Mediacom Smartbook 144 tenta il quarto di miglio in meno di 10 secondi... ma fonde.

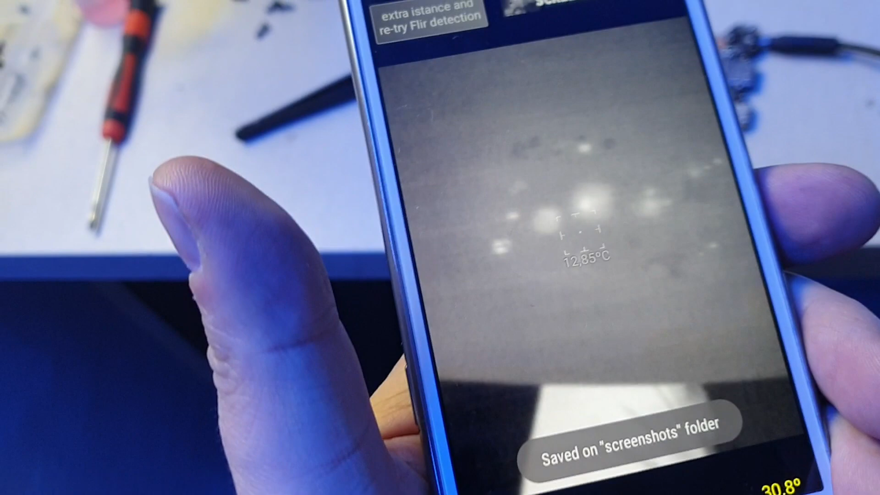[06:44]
On screen: spot 12.85°C
Vedete, c'è un aumento di assorbimento ed è la CPU che si sta scaldando adesso.